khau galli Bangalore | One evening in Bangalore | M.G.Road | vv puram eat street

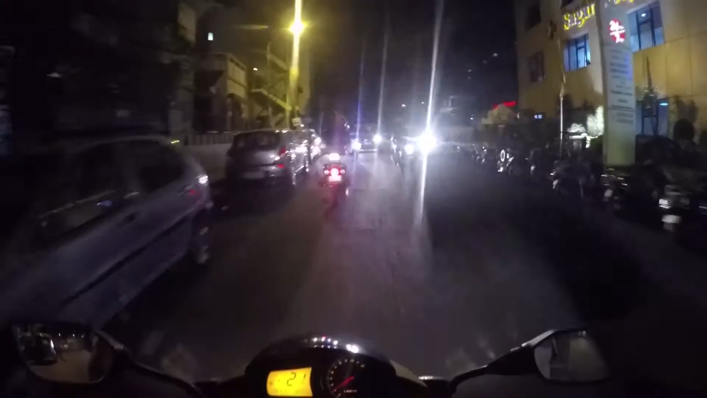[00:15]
ही इज अवर रघु एम टी वीज ब्रदर यंग ब्रदर. और तेरी बंद हो गई.
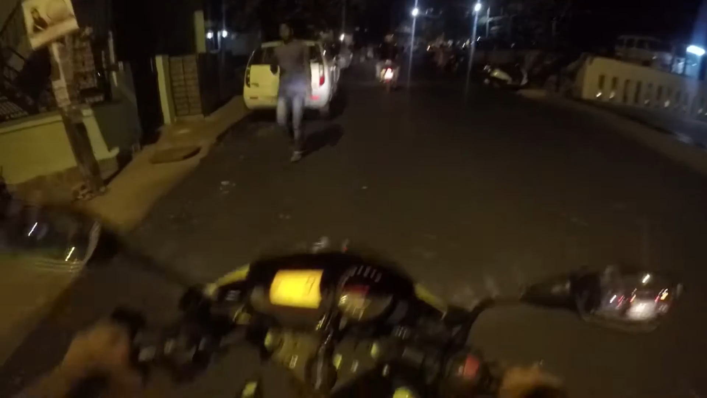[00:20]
सो आई एम राइडिंग इज अपाचे येल्लो कलर अपाचे 2012 मॉडल एंड वी आर गोइंग ऑन एम जी रोड राइट.
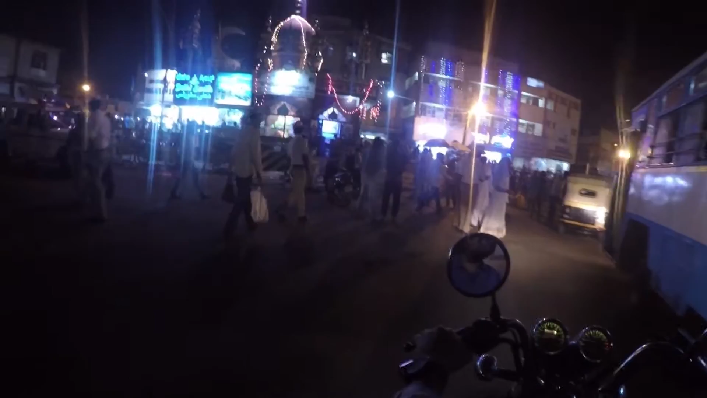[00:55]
के आर? के आर मार्केट. ओके सो दिस इज द के आर मार्केट.
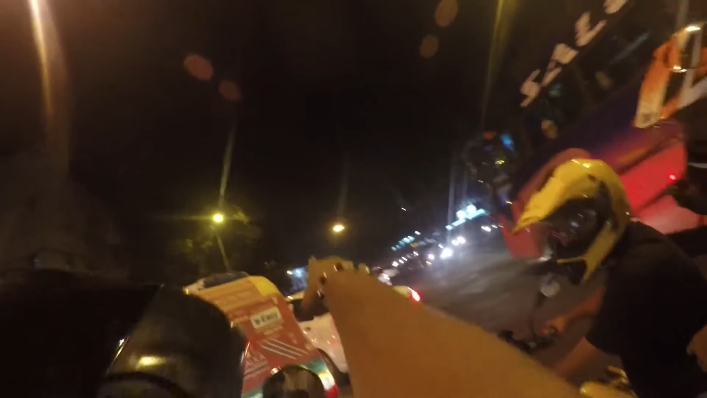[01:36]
So that is the Bangalore town hall and this is the Bangalore ka traffic pura jam.
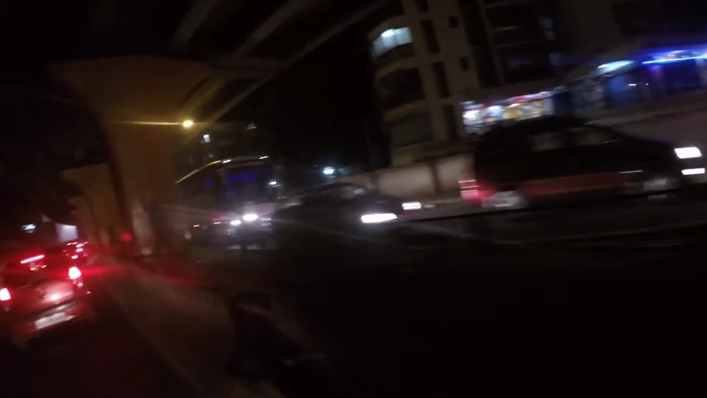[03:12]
सो गाइस लुक एट दिस शैडोज दे हैव पेंटेड ऑन द पिलर ऑफ अ ब्रिज एंड इट लुक्स लाइक समवन इज स्टैंडिंग देयर बट इट इज जस्ट अ पेंटिंग व्हिच दे हैव मेड.